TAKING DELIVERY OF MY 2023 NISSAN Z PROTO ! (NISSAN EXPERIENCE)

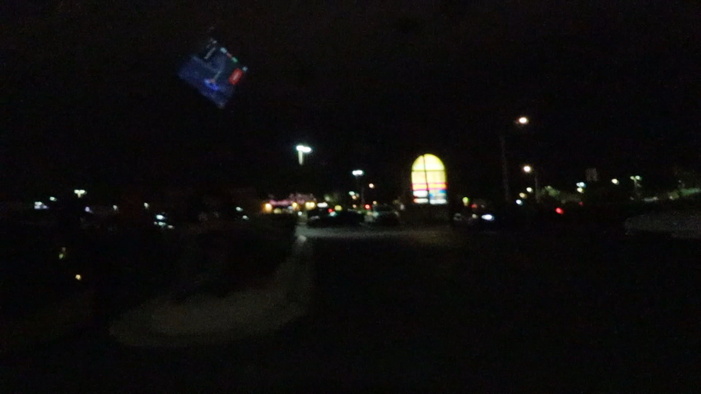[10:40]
You can see absolutely nothing. Check it out. I'll park right here next to this guy.